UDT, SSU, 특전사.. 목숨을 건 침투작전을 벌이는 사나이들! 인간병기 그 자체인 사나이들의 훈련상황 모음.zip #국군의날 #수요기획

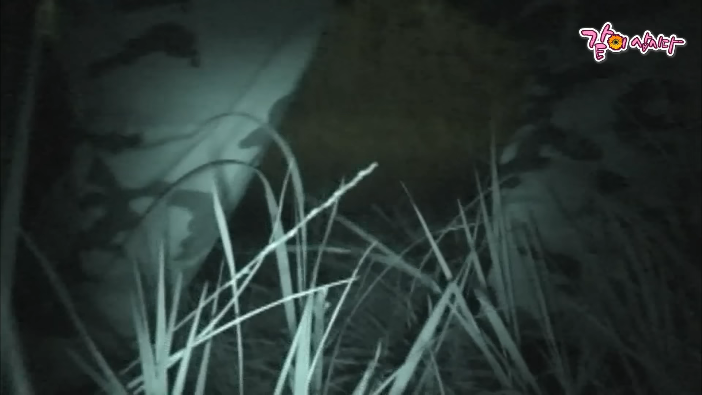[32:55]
지뢰 탐지기를 이용해 안전이 확인된 길로 이동하지만 야간 매복 작전은 보이지 않는 공포와 싸워야 한다. 위험의 실체가 미확인, 보이지 않기 때문이다.
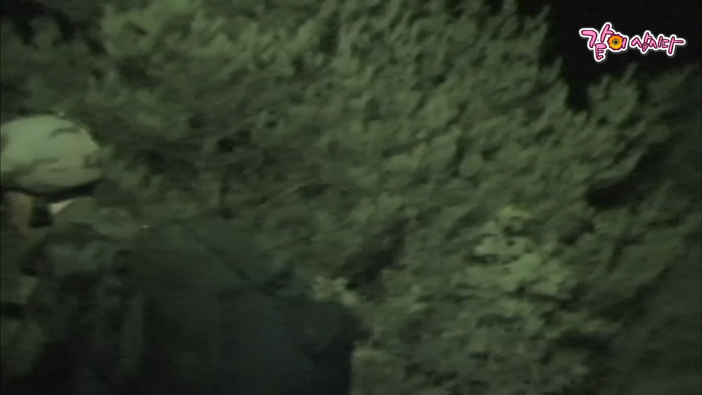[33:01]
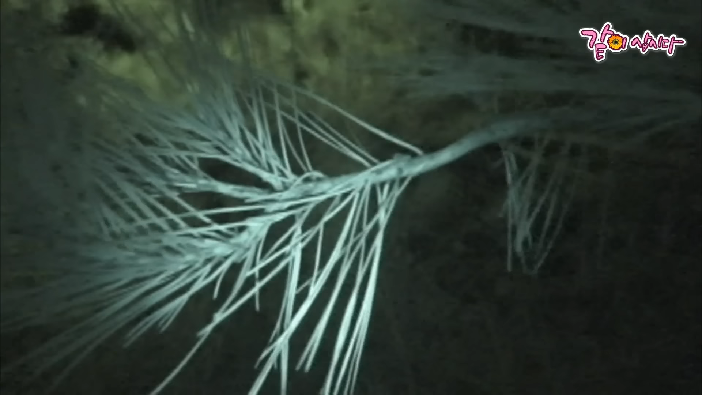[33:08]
대원들이 어두운 풀숲을 헤치고 들어가 안전한 매복 지점을 확보했다.
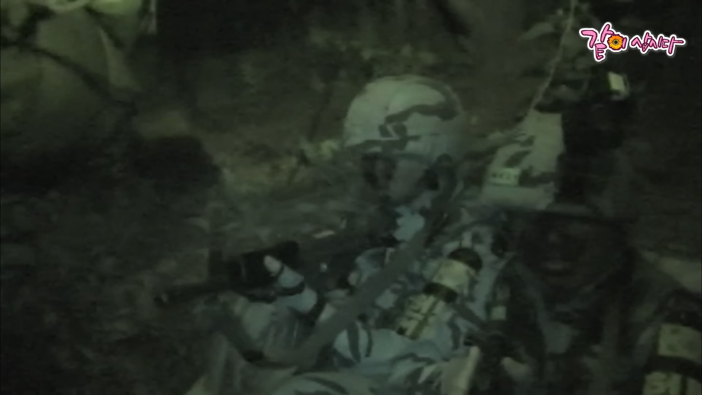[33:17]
이런 상태로 조금의 움직임 없이 밤을 새야 한다.
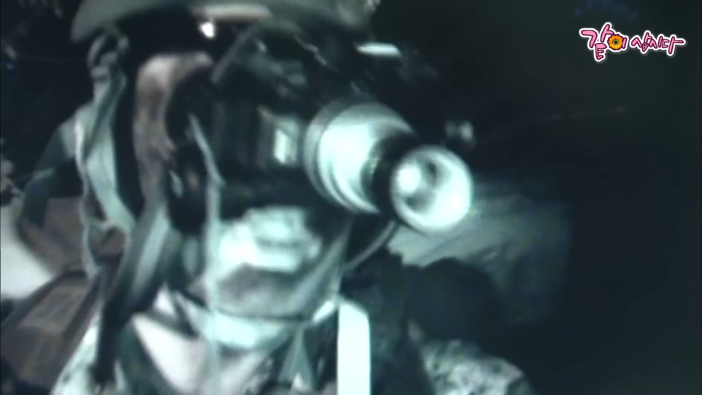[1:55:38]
야시경 장비 등 특수 장비를 이용해 어두운 밤길을 찾는다.
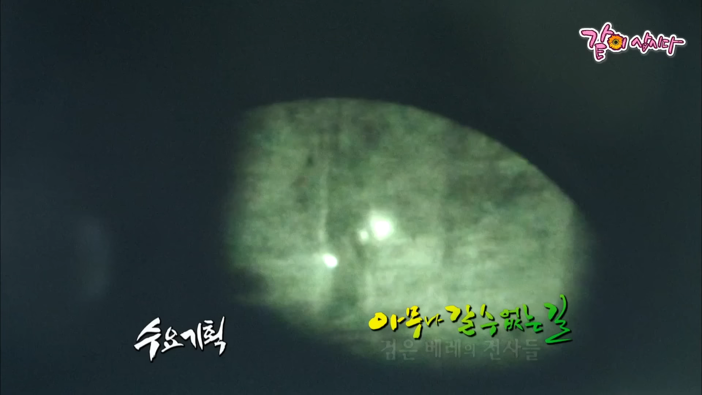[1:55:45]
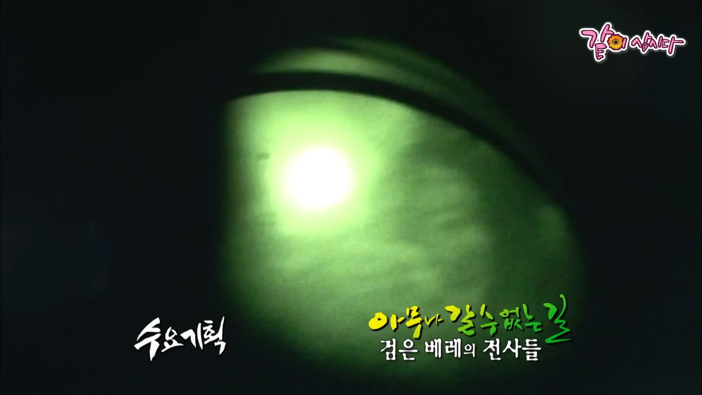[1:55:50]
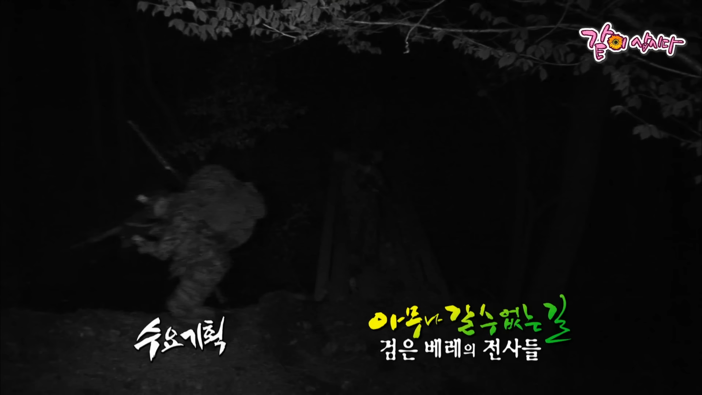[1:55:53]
그날 밤 침투작전조는 인원 장비 이상 없이 부대 복귀에 성공했다.